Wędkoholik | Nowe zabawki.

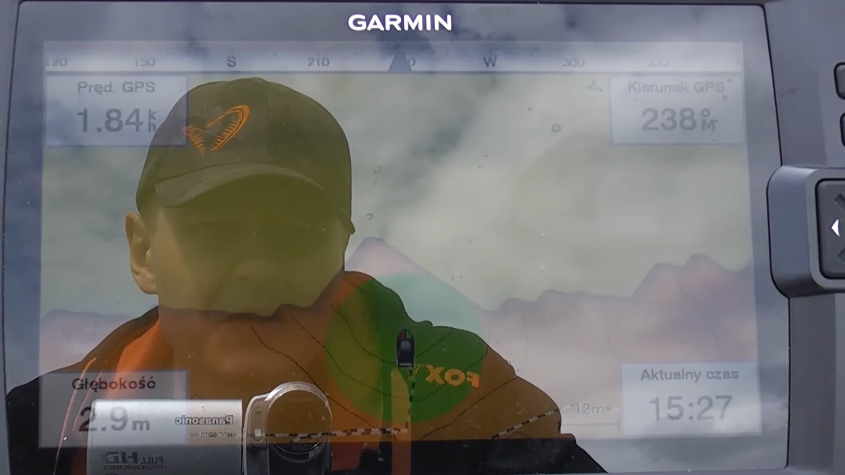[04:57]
On screen: depth 2.9 m
Największą zaletą całego urządzenia jest to, że te mapy są w trybie społecznościowym, to znaczy po zalogowaniu się do map garminowskich
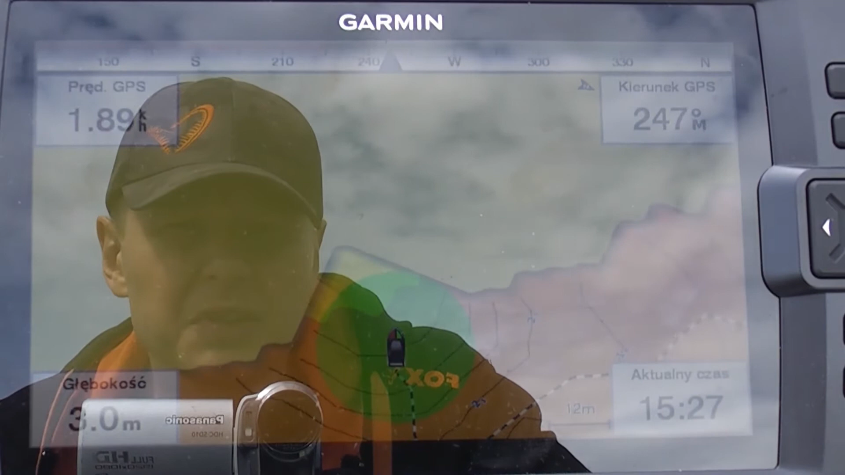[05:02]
On screen: depth 3.0 m
przez komputer oczywiście można pobierać, a również przez aplikację na telefonie można pobierać mapy, które ktoś inny zrobił danego miejsca.
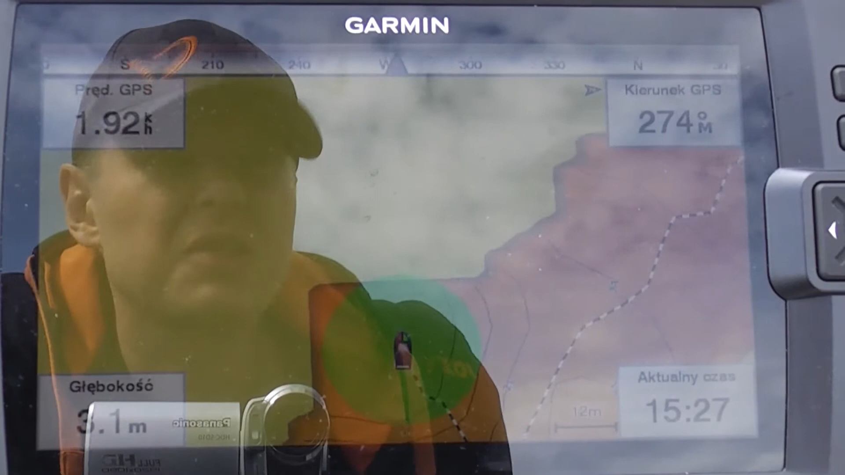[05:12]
On screen: depth 3.1 m
Jest to o tyle świetne, że na przykład na Żarnowiec, który niebawem płynę, właściwie jest cały pokryty i w tym momencie tak naprawdę no, płyniemy właściwie jak po mapie z pełną nawigacją.